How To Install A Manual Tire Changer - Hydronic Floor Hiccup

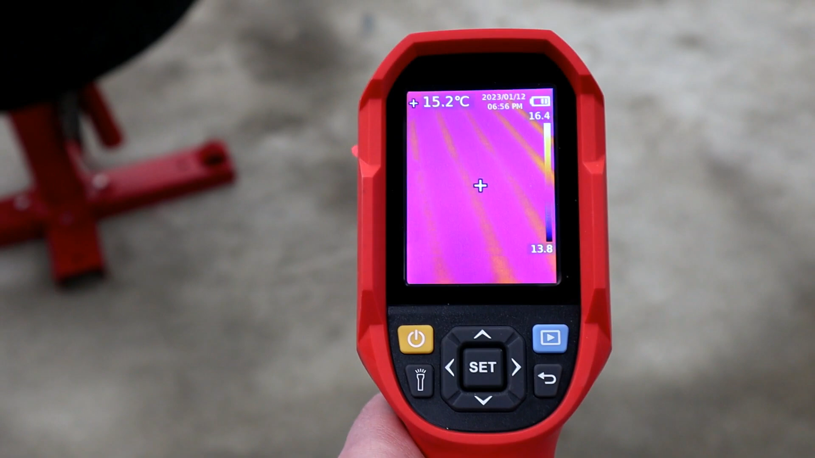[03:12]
On screen: spot 15.2°C
But if you do have a hydronic floor and you need to drill into it, what I'm using here to find the lines is one of these thermal imaging cameras.
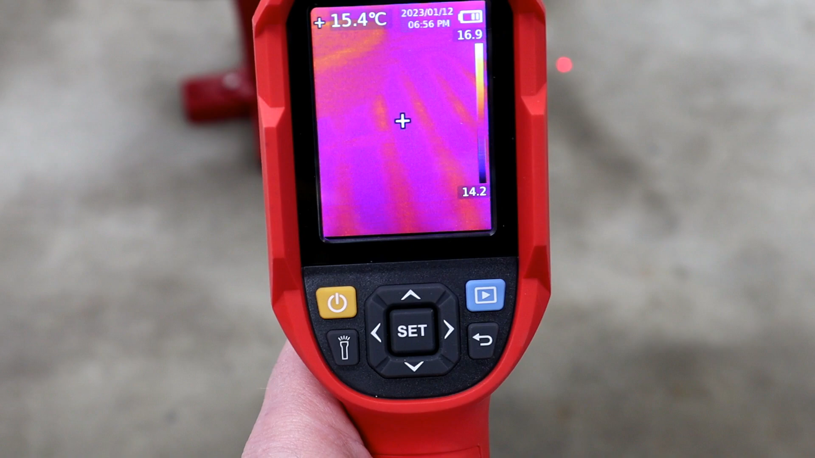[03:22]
On screen: spot 15.4°C
So I can see exactly where the lines are. So I'm going to position the tire machine. So the mounting holes are hopefully
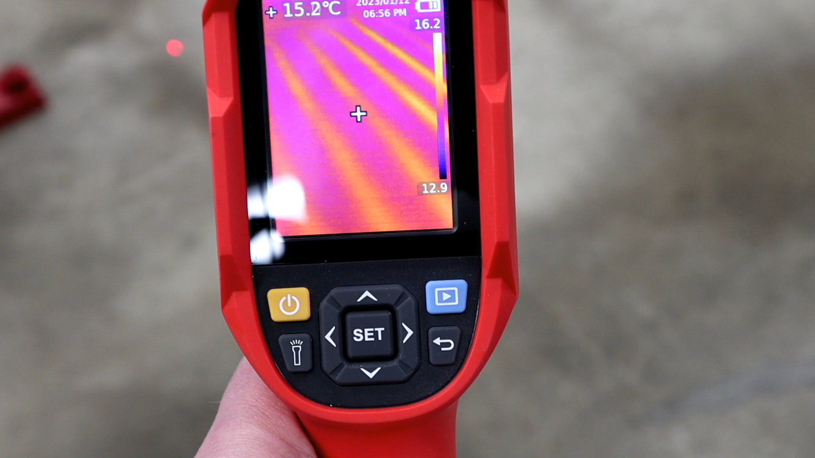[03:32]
On screen: spot 15.2°C
lining up between the hydronic pipe and the floor.